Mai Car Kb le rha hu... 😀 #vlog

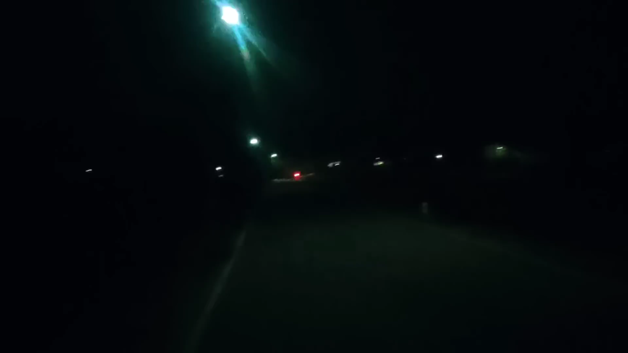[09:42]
ये स्टेट है, रोड है स्टेट हाईवे, और यहाँ पर ही नहीं मतलब इधर भी पूरे जो लाइट दिख रहा है ना पूरे तरफ लगा हुआ है, ये हर पोल में जितना भी पोल बिजली का खंभा है उसमें एक लाइट लगा दिया है, और जो भी चौराहा है उसमें